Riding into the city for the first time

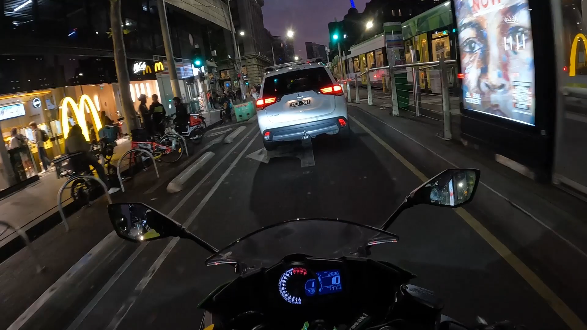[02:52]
Yeah, there's no denying the city is a beautiful place, especially at night. It's just not something I'm familiar with.
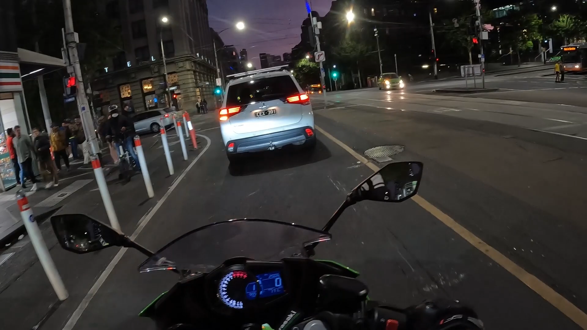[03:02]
As with anything new and exciting, you've got to work for it a little bit. And that's what I'm doing here. What is this? Flinders? Nah, that's not Flinders. Fuck. Directions? I really should have looked. Man, I was ranting about this on my way here. Yet here I am making the very same mistake.
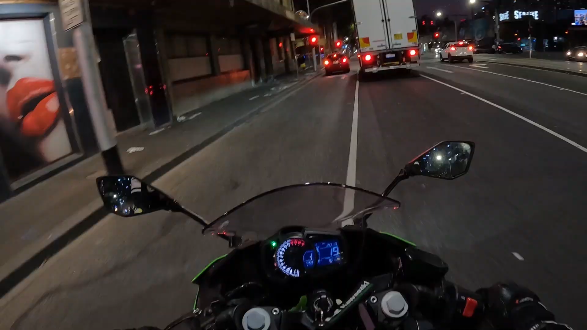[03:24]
Oh well, King Street. I know that one.
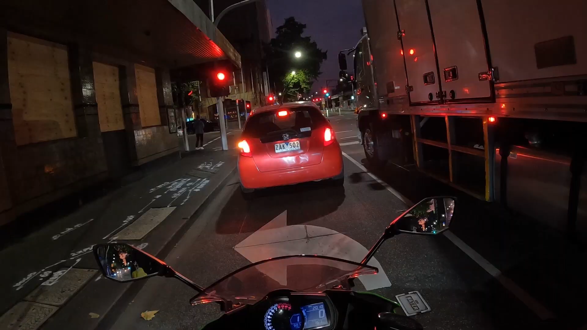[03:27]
Ah, I really think it should be right though, not a left.
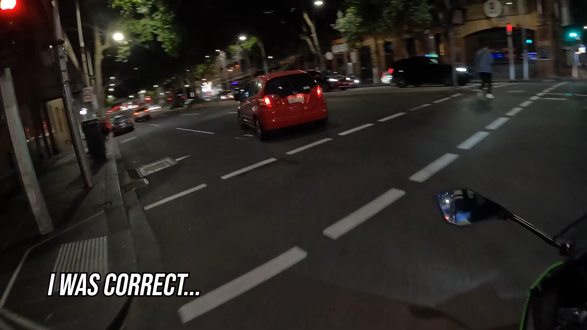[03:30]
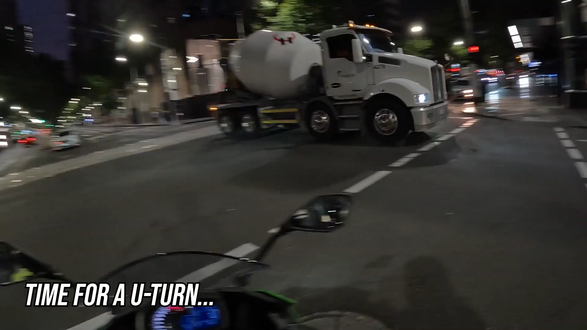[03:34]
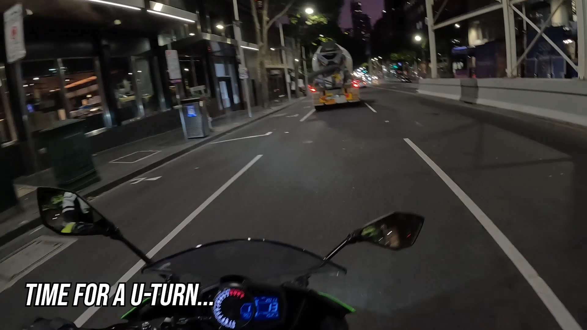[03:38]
And we've already done a U-turn.
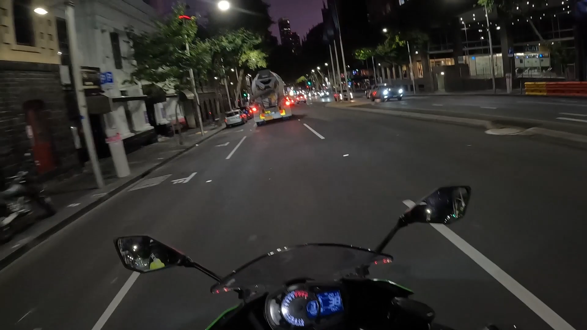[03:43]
Classic. Yeah, it's pretty cool though. The city's cool. The city's cool. Especially at night. The only worry I have is my bike getting stolen. Aside from that. You beauty. Not as terrible as I thought it would be. Maybe I just got lucky with traffic.